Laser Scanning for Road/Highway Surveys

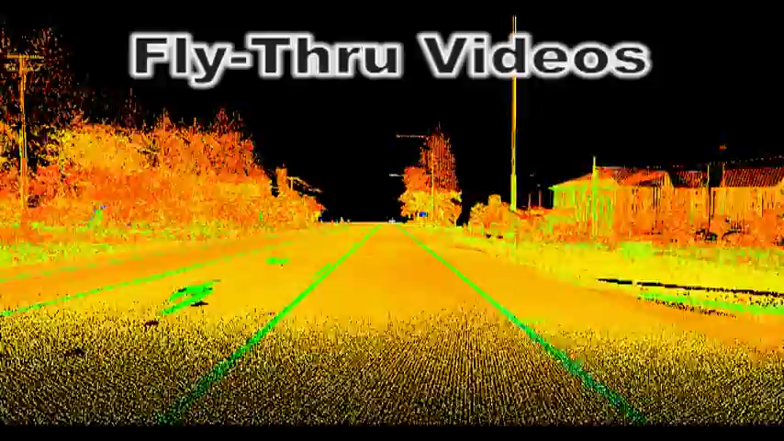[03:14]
present dynamic models to clients and others involved in the project. These fly-throughs basically act as virtual tours of the site, and in conjunction with other deliverables, can add a great visual aid in communicating site conditions or issues arising from the project.